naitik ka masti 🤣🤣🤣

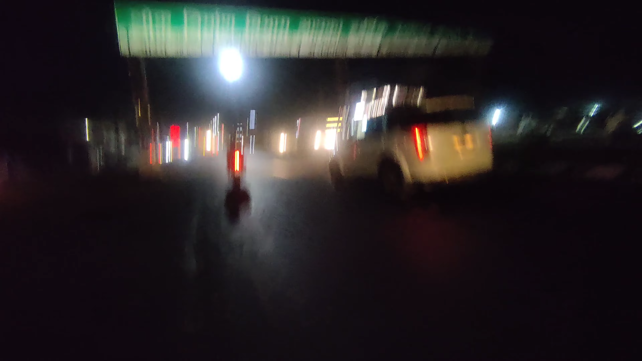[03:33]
लाइट बिना हेडलाइट के, मतलब बिना लाइट के चल रहा हूँ,
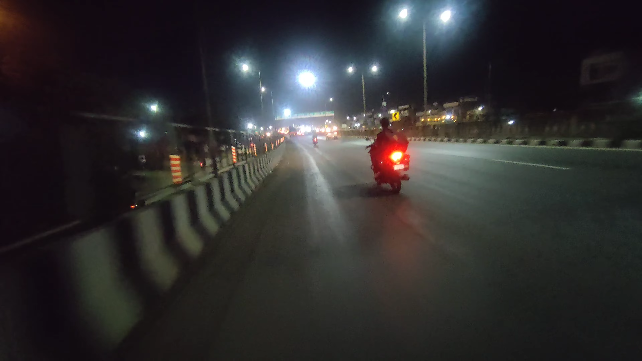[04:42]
अभी देखो तुम्हारा भाई 90 की स्पीड में, काटा पे ध्यान मत दो, समझ रहे हो,
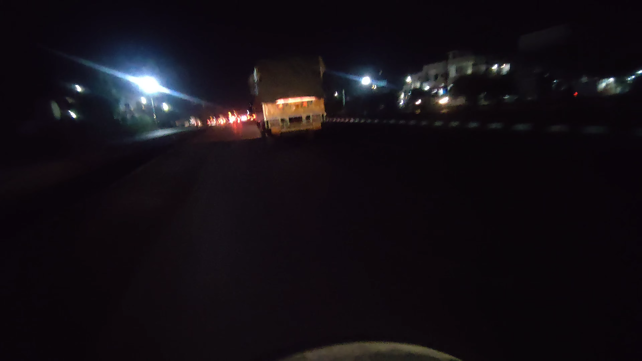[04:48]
ये ट्रक पे ध्यान दो, देखो कितना स्पीड में है तुम्हारा भाई, अभी इसको 100 पे ले जाएगा, 100 की स्पीड में चला रहा हूँ गाड़ी, समझ रहे हो, ये तेरा भाई अभी चेस कर देगा, समझ रहे हो।